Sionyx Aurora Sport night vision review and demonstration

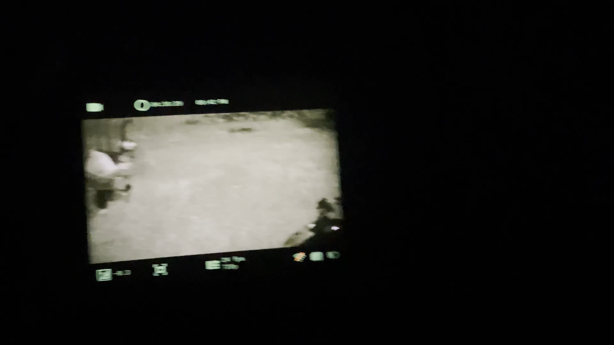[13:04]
So now I'll just click the button and we'll go back to the camera. Alright. Alright.
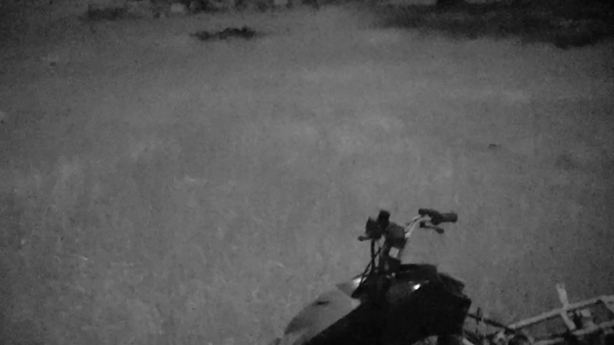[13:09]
So now we are back on the camera.
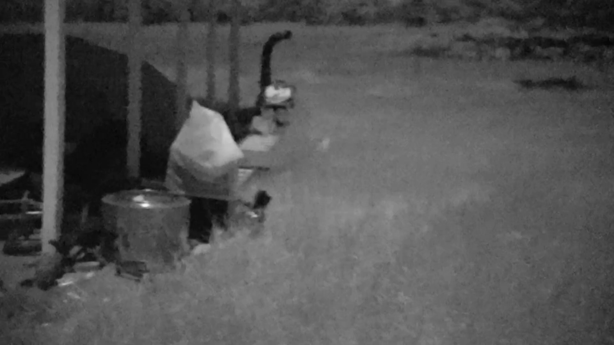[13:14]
And we are back on my favorite grayscale. And as you can see, you can see everything.
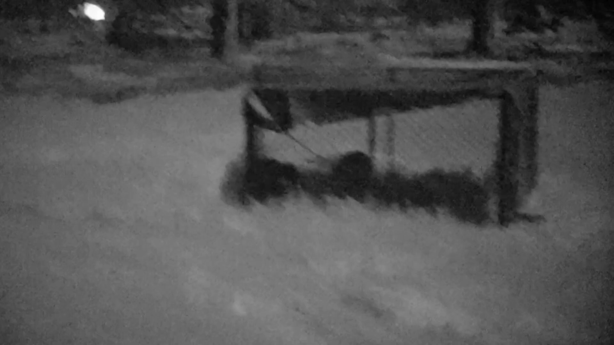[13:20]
I mean the color does add a bit more detail to stuff.
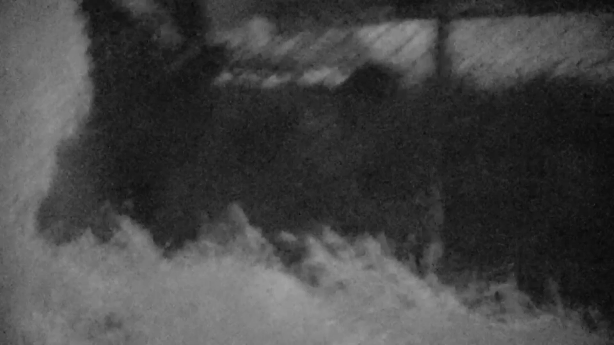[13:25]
Like it was harder to see the sheep.
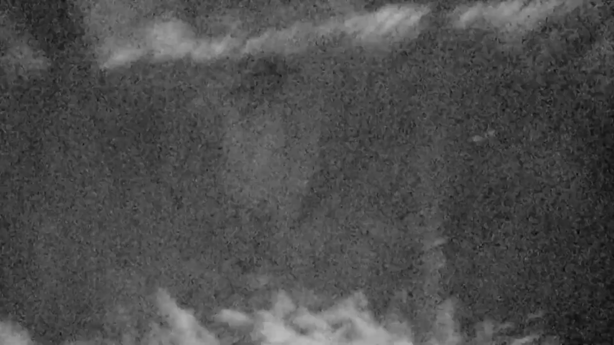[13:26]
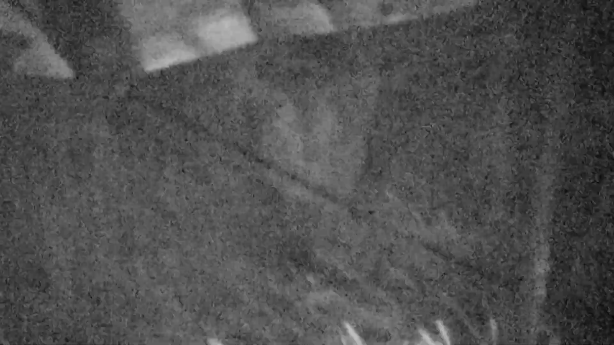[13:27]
Oh I got to turn off the brightness.
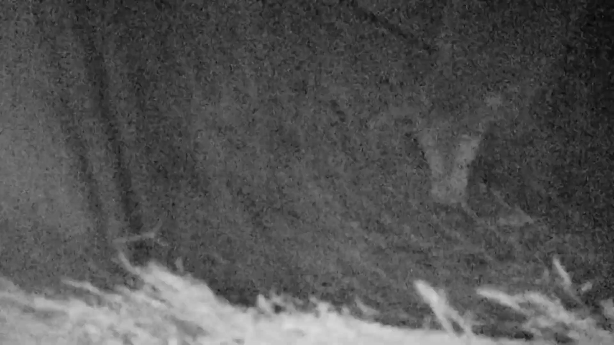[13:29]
Let's go back up to the regular brightness.
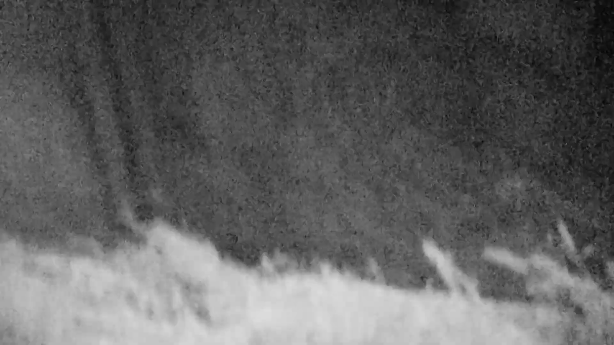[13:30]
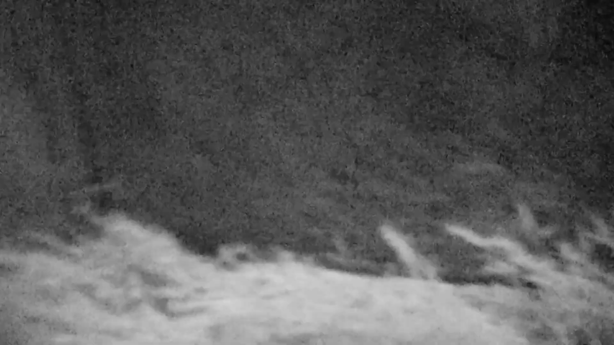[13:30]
Accidentally. I turned it down when I was switching between those two.
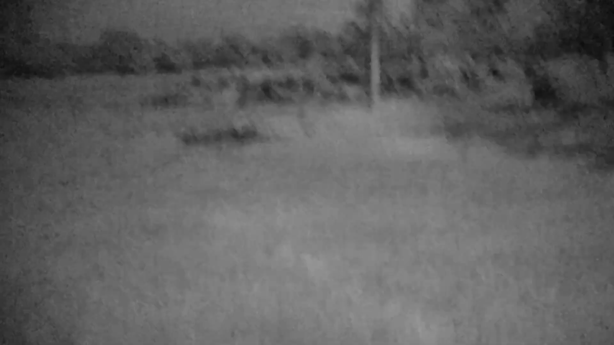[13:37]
Oh now it doesn't want to switch brightness.
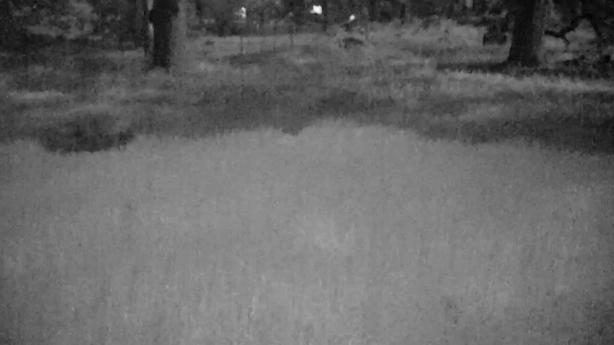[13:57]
And I don't know why I can't turn it back up. As you can see though, you can see everything.
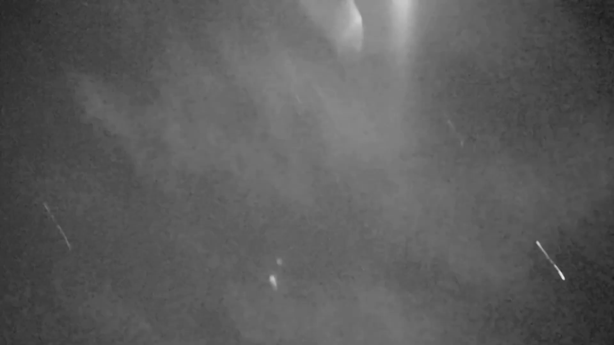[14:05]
The moon looks like the sun right now.
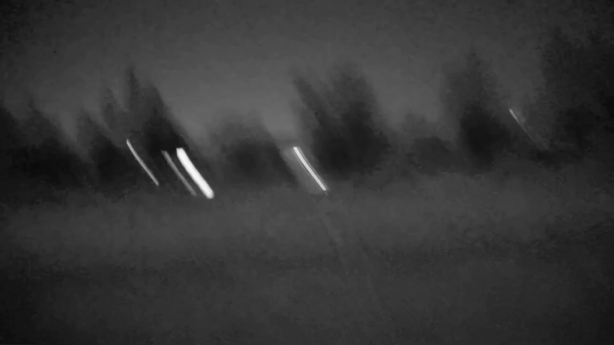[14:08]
One thing that's probably the best thing about these.
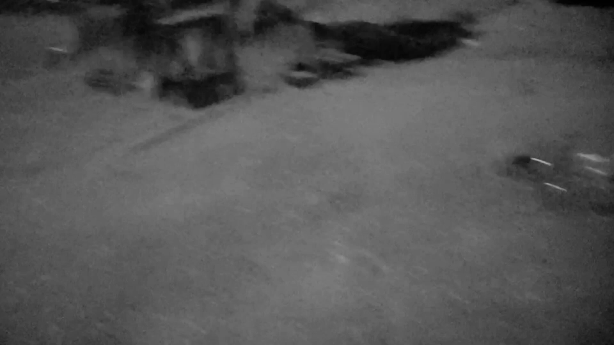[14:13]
I'm really shaky when I'm walking. Don't usually film with this. Because to see out of it, you have to hold it right up to your eye because there's got an eyepiece on there.
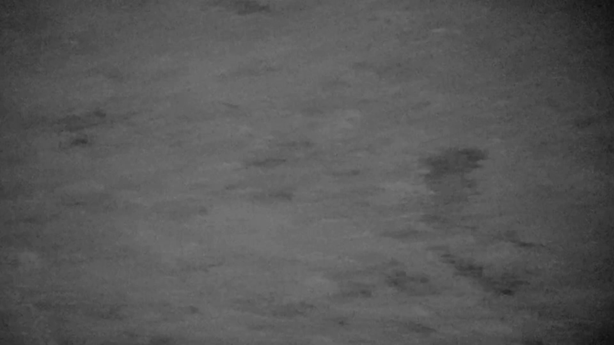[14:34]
But the best thing about these kinds of cameras is when you're using a camera versus an actual image light intensifying tube. If you don't have a nice fancy light intensifying tube, you can actually damage it by turning on during the day. Well, this thing, you can turn it on during the day all you want and it'll work fine. It's pretty sweet. Oh, I forgot about that. Look at those stars. You can see the stars so well with this thing.
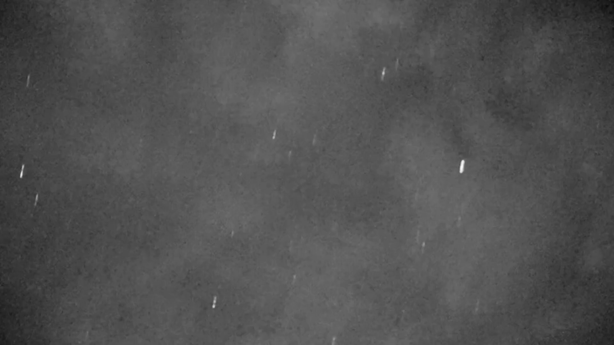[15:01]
I forgot about that. That's super cool. It's funny. You can see the stars better than you can with your eyes.
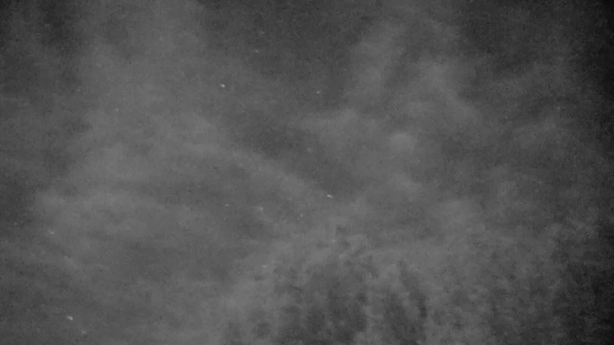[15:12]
See the little tree right there? But look at those stars. All right. So this gives you a pretty good demonstration on how good this thing works.